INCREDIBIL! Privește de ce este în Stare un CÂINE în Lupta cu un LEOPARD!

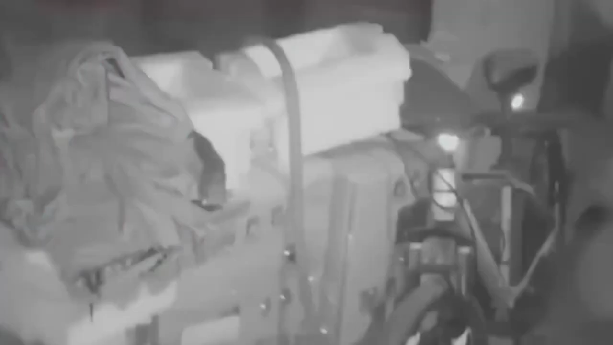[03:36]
Uneori leoparzii au atât datupeu că se bagă nu doar în curțile oamenilor, ci și în garaje, case și alte spații.
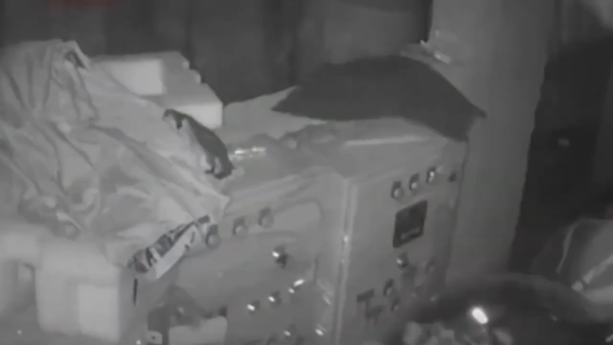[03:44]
De data aceasta, eroul videoului nu s-a rușinat și a intrat într-o încăpere unde și-a găsit cina. În imagini nu se vede momentul atacului și videoul original e pus pe fast forward.
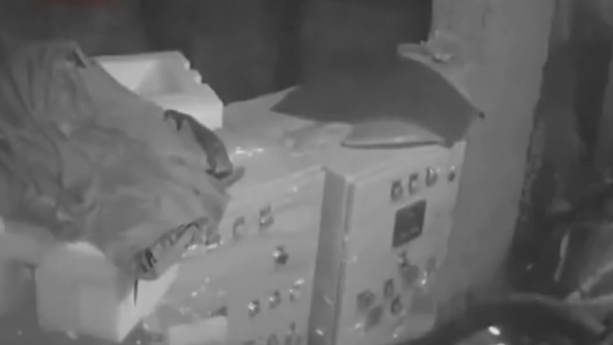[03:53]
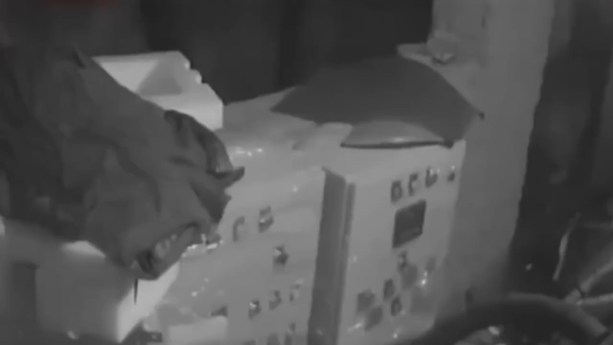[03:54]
Se vede doar cum bicicleta care stătea în picioare cade la pământ. Probabil că în acel moment câinele lupta pentru viața lui.